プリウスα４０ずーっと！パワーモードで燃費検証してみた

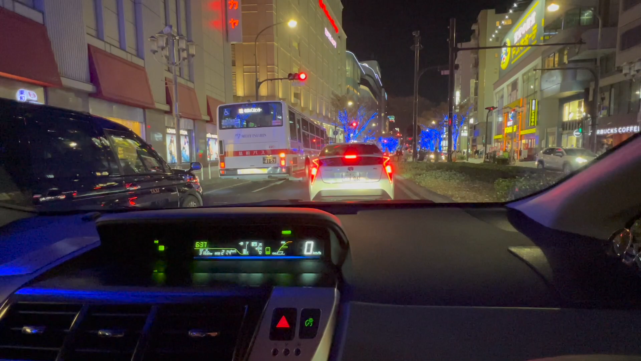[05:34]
名古屋市内に到着しました燃費は戻って21.4キロ。